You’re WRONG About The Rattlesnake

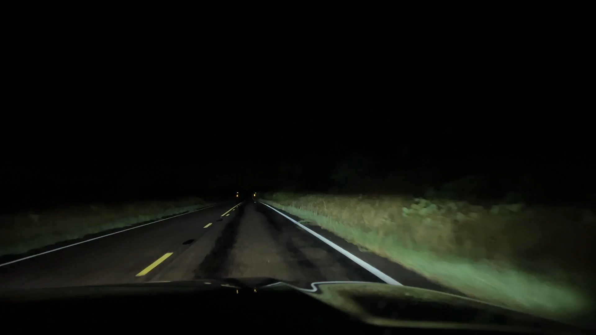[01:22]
My team and I are driving through southern Arizona on the hunt for these very reptiles because we're hoping to prove that while dangerously venomous, these snakes are in no way out to get humans.